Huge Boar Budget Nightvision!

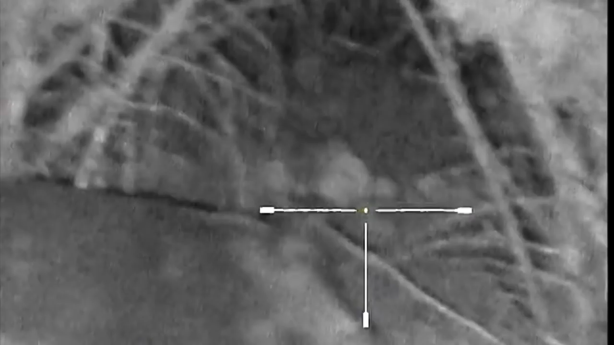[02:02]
okay like I said I heard him coming in from the left I didn't know exactly where he was
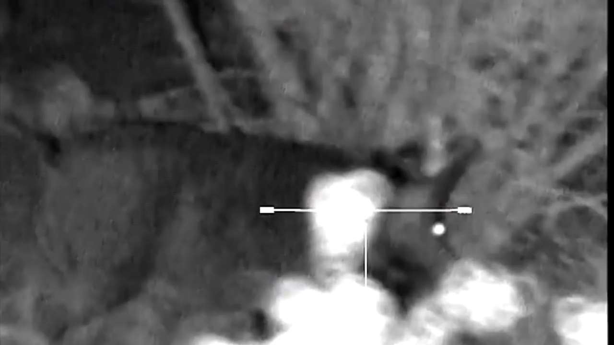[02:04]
but at this point I saw him it was pretty cool you
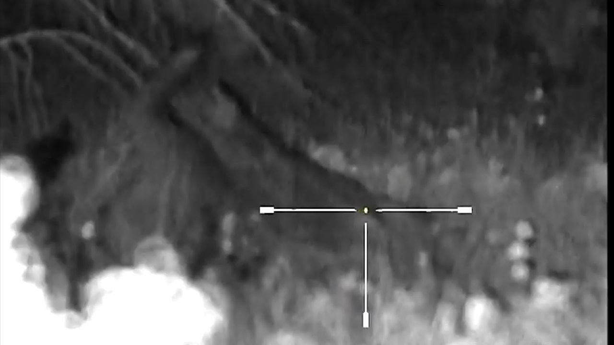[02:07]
could actually see the bullet flying through the air that's one of the cool things about IR light and
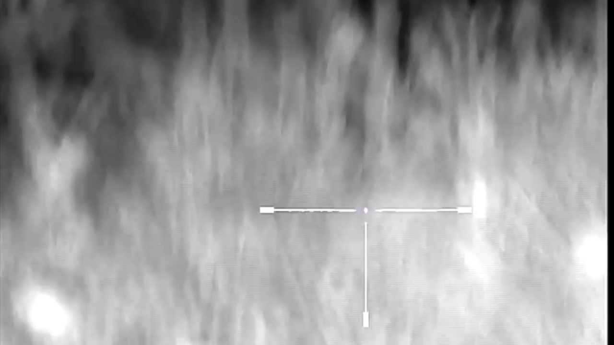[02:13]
the way that it works you can sometimes see your bullets shine at 300
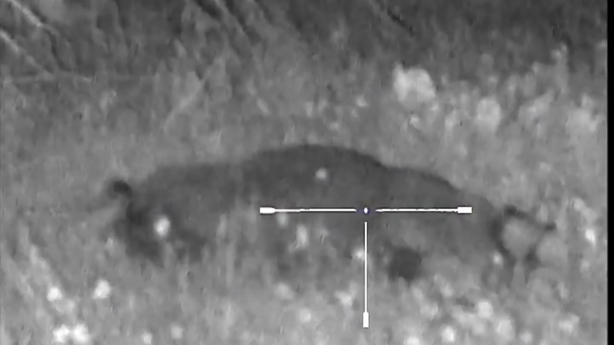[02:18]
blackouts pretty low velocity so
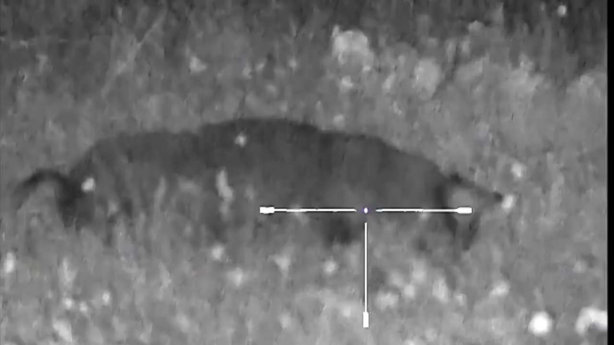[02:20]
it's not flying super fast I
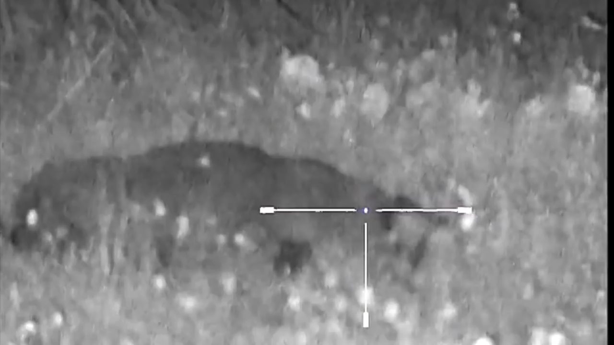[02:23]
shoot him as soon as I see him
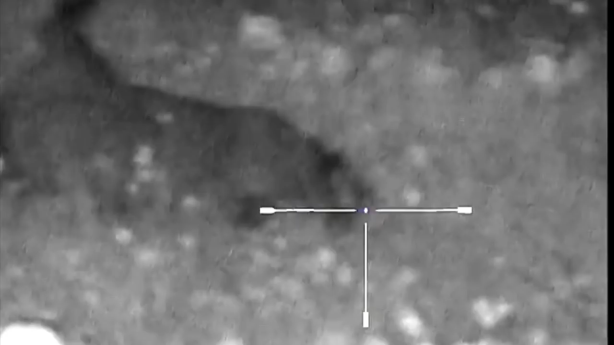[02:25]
I don't want him to get my wind and get behind me or something like
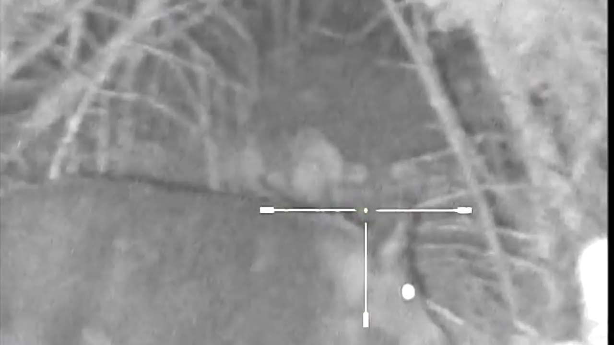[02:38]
if anyone wants to see a video on how I run my 300
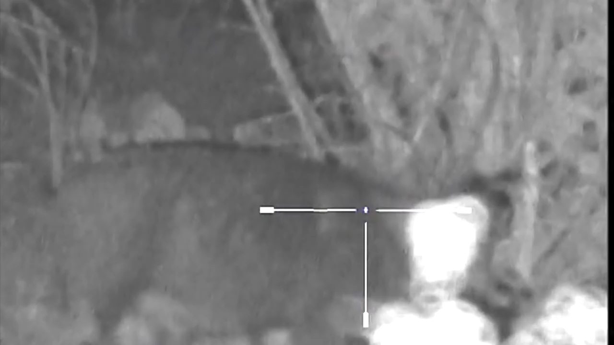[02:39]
my photon with the mini DVR I'd be happy to answer
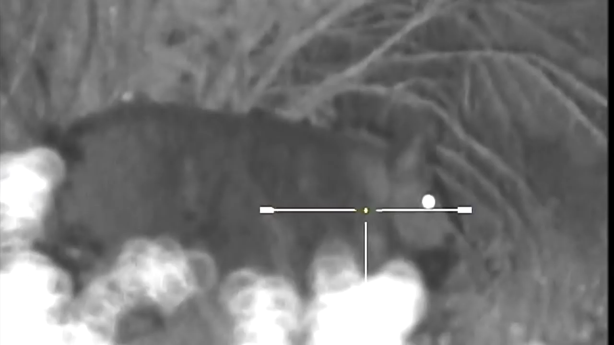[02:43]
any questions or
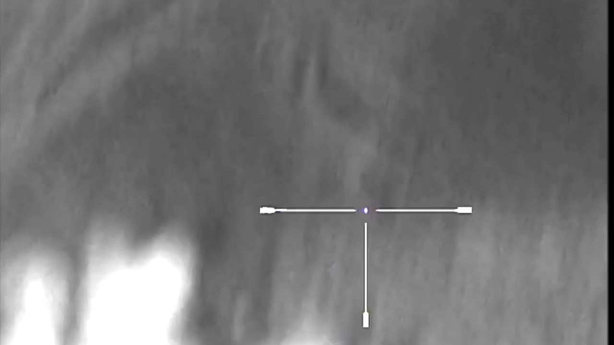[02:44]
even put a small video together showing you exactly what I use and how I use it